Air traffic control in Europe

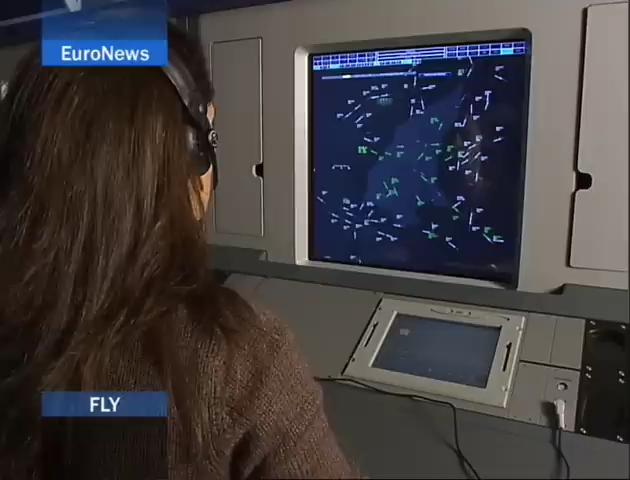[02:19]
This is how controllers react to similar situations using current technology and the new tools that Eurocontrol is bringing in. We are here to be level at Bagok. So here we are simulating a conflicting situation whereby two aircraft are in conflicting course.
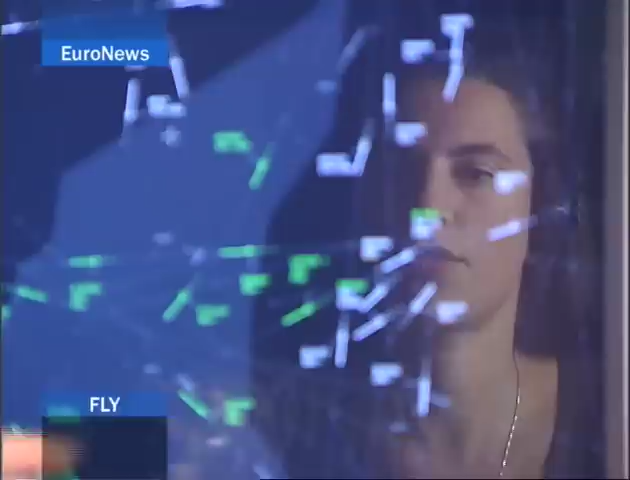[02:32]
One is the KLM 440 and the Air Finland 141 Foxtrot. They are both at the same altitude, 36,000 feet. And if nothing is done, they will come far too close for comfort, let's say.
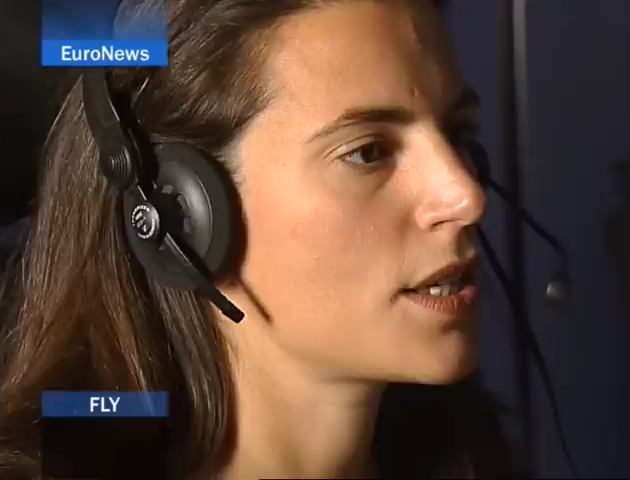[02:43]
The traffic controllers will normally see conflicting situations well in advance and act upon it.
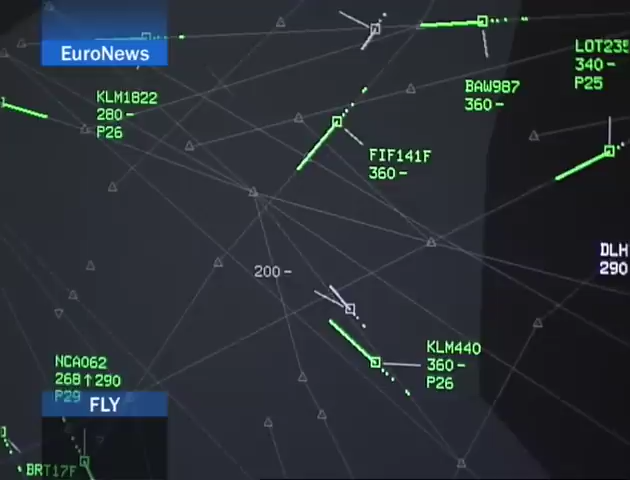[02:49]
But if that doesn't happen, as human error is always possible, the computer assists us with a system called STCA, Short Term Conflict Alert.
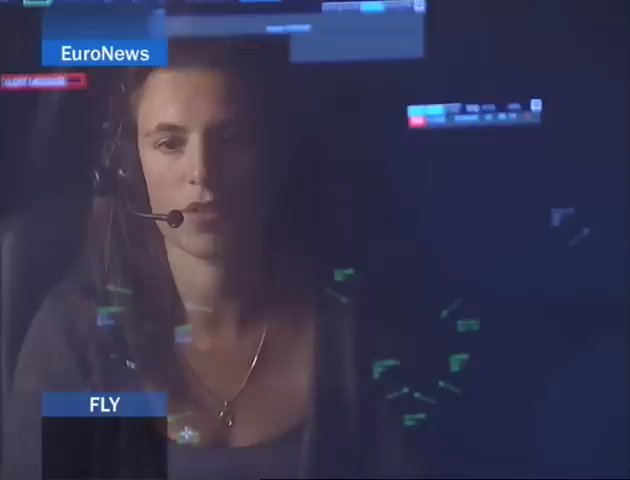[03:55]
So, in this case, we have this flight run at 8405, which is in my sector. And the system detects this flight will be in conflict in 12 minutes with the November 128 Alfa Bravo, which is not even on my radar screen.
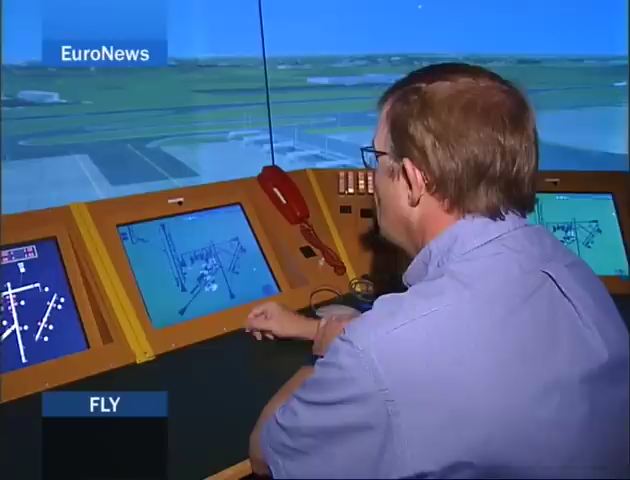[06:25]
You will see a scenario with a car situated here waiting to cross the runway and an aircraft coming to land on that same runway.
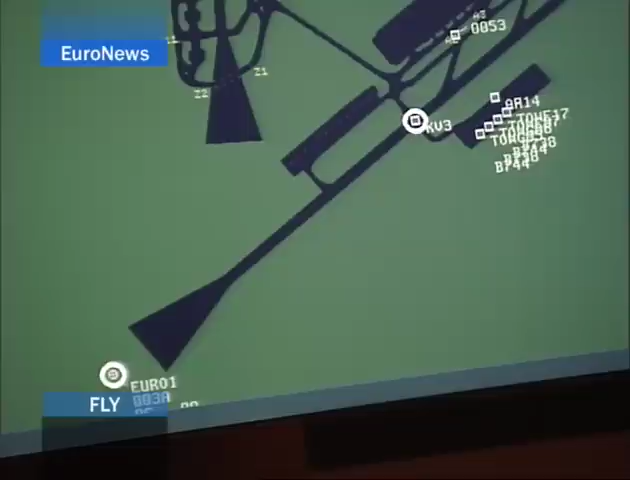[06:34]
For some reason in the scenario, the aircraft is on very short final with the car still on the runway and that's when you
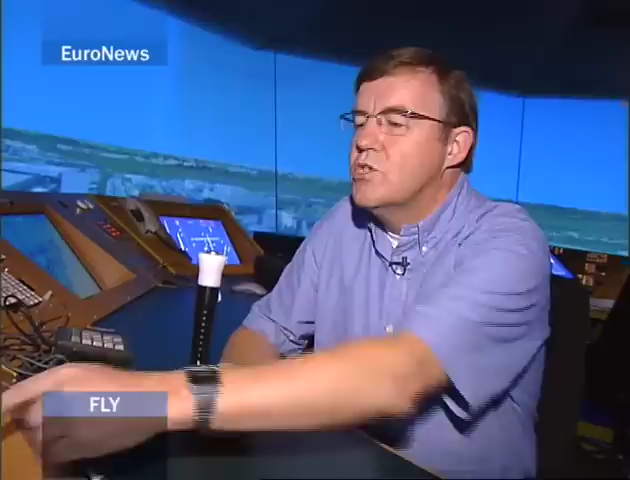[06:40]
see the system trigger the alert.
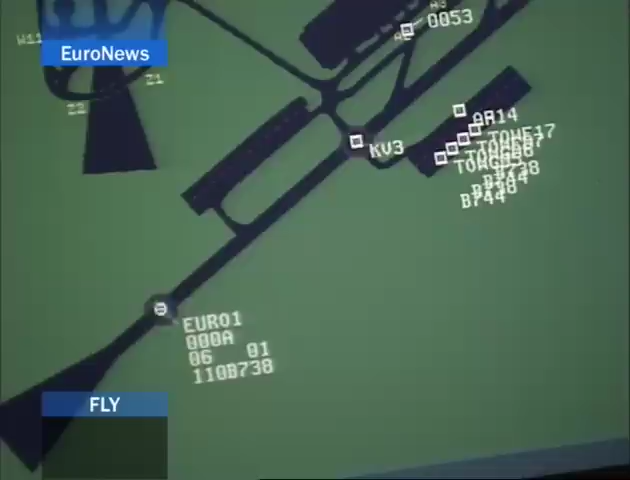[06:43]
Incursion 06, incursion 06. So this would give the controller time to either issue a missed approach instruction to the aircraft on short final or to ask the car to really, really expedite and vacate the runway.